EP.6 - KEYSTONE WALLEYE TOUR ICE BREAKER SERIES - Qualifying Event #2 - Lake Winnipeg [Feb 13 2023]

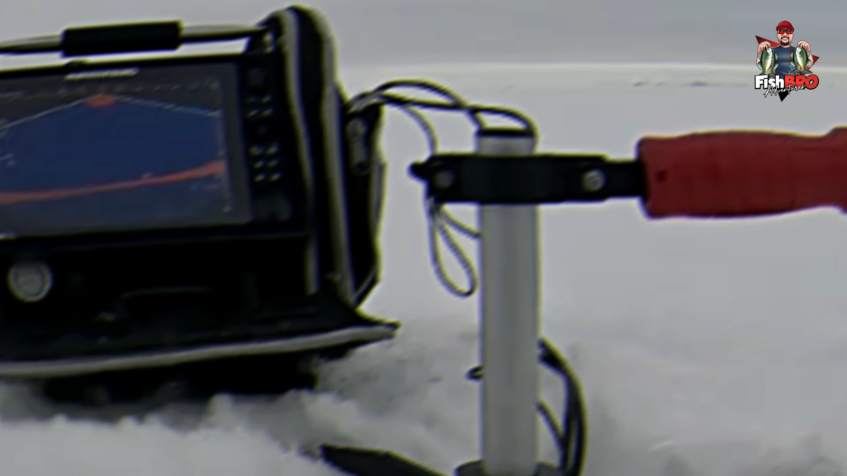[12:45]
Fish coming in. There's a fish coming in. Let's try and get him. He's right there. He's coming in pretty quick. Let's see if you can nail him here. Coming in, it's right on the bottom, he's to my right. Just a little to my right. Let's see if you can get him to pop here.
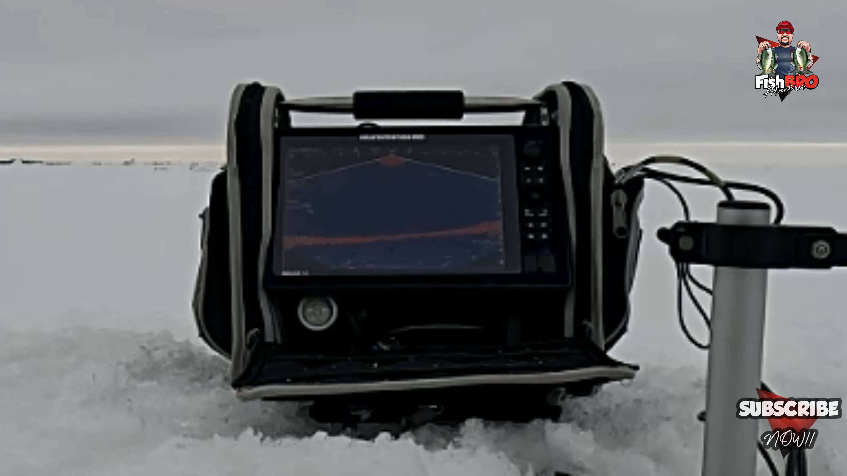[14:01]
You can see him. He's right there. Oh, I scared him. Not good. That's not good. That's not good.